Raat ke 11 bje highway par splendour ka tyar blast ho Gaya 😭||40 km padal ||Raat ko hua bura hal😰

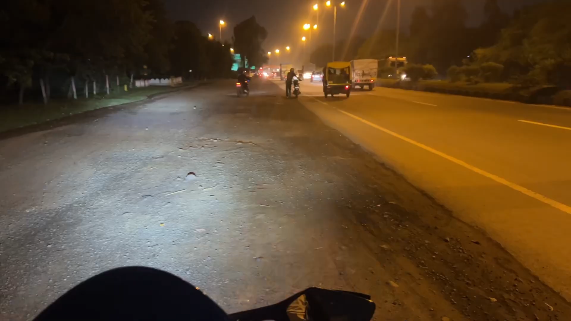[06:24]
देख रहे भाई कैसे आ रही है बारिश, ये लेके जा रहे हैं खड़ा वो जा रहा है भाई साहब, ऐसे ऐसे लेके जाना पड़ रहा हमें।
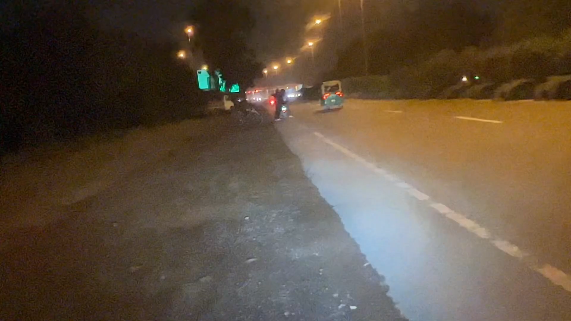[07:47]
चले गए, तो चल रहे हैं आगे देख रहे हैं और आगे चल रहे हैं।
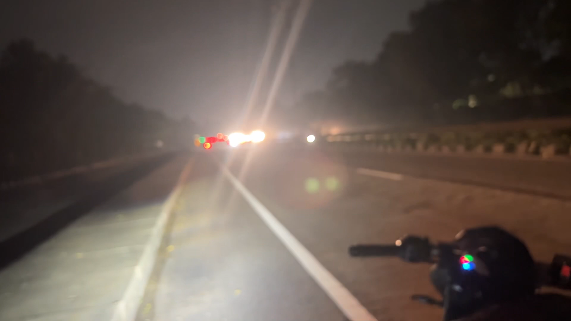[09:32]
बाइक हमारी ख़राब हो गई है, टायर फट गया टायर,
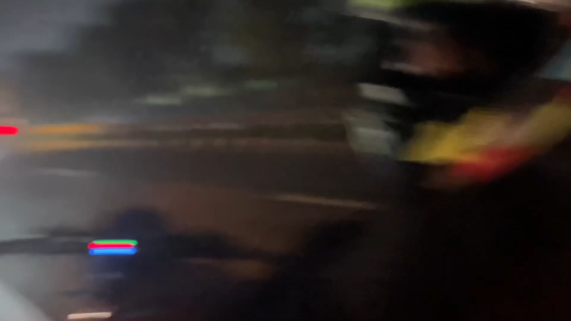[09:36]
जैसे कि आप देख रहे हो चल रही है बस, पहले तो 10 किलोमीटर भाई पैदल पैदल पैदल पैदल, और अभी
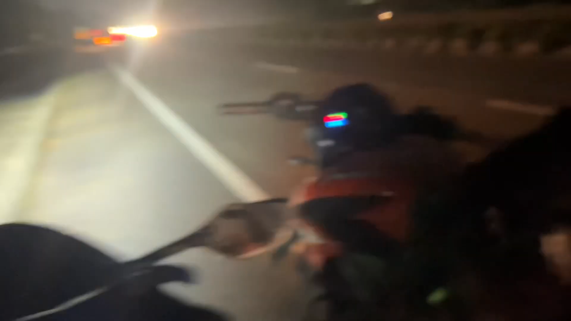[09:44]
चला के टैंक भी यहाँ पहुँचने में 1 घंटा लगा, वो भी मैंने उसको हौसला दिया, मैं चला के देख, मतलब चल रही है स्लो स्लो चल रही है, तेज भगाएगा तो नीचे उतर जाएगी,
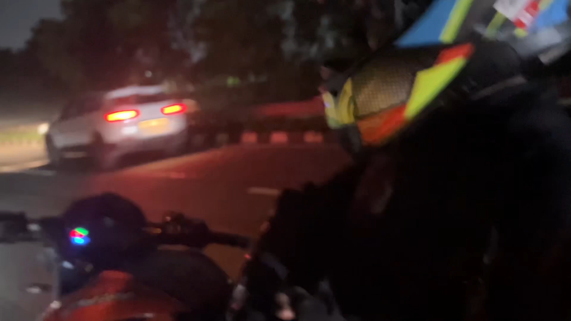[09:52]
फिर तो पक्का ही पैदल जाना पड़ेगा, फिर तो पक्का भाई, अभी तो चल रही है धीरे धीरे चला के लाएगा, तो अभी कर क्या रहा खड़ा ओ आजा चले।